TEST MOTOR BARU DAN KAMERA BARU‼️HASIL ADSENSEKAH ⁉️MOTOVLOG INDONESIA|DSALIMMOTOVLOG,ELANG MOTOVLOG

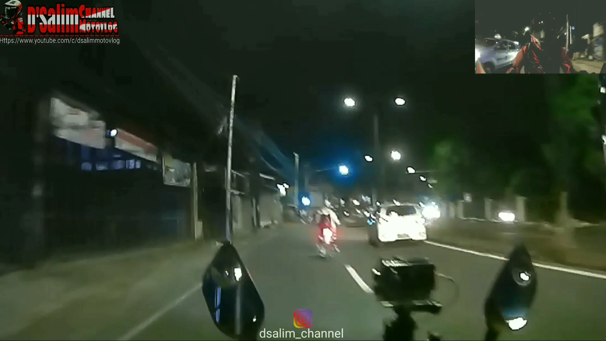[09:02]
ya pokoknya disinilah sampai ke arah Depok itu udah ini apa, gelap semua. Nanti gue skip dulu dan gue mau ngetes the max gue dulu. Kuntul ya. Tapi gue juga harus lihat situasi ya, kalau kosong gue ini, gue tes ini udah jam 11 sih, mudah-mudahan kosong. Ngetes tarikan cuy, biar nanti bisa main drag race ya.